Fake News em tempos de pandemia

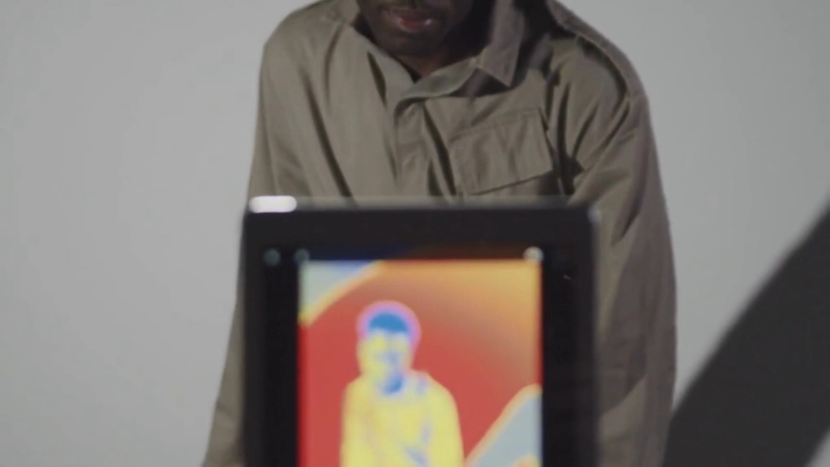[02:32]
Portanto, não somos capazes de vê-lo ao olho nu. No entanto, a radiação pode saltar para o espectro visível se o objeto ficar muito quente.